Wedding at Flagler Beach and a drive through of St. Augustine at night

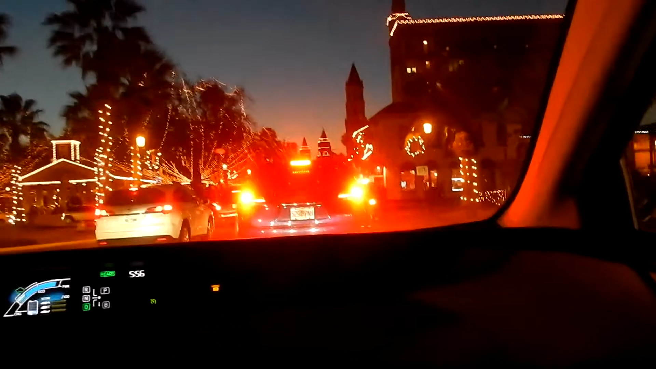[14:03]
I know there's going to be traffic. Cars running there. Crazy, crazy traffic. What are you doing? You don't have any light?
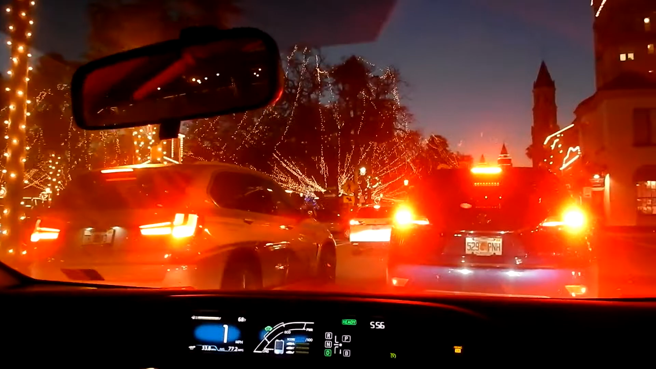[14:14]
It's too bad, like, all I'm getting are the brake lights. I wish I could filter that out somehow so that I could get the lights there on these trees a little bit better.
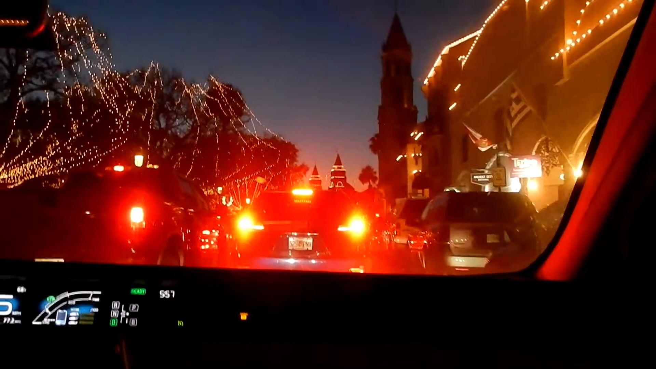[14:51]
he needed my lane that's what it was he's in my lane